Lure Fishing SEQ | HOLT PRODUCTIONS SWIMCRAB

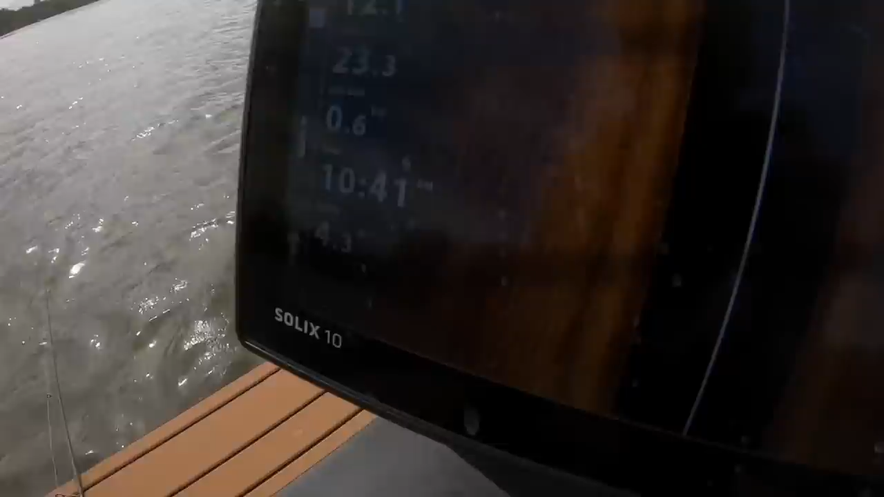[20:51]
But a shark coming through on the sound of there. And possibly one there, but there's definitely one there.
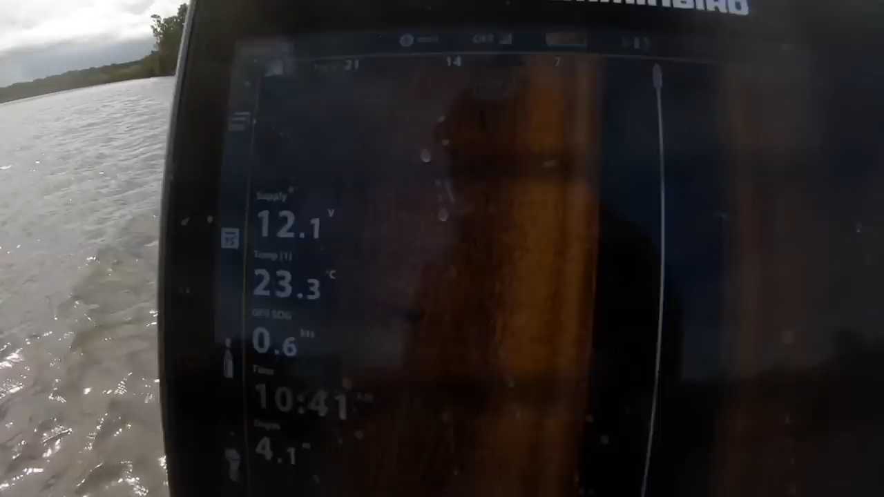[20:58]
On screen: water 23.3°C
A couple of dewies. Oh, a nice school coming through of trevally.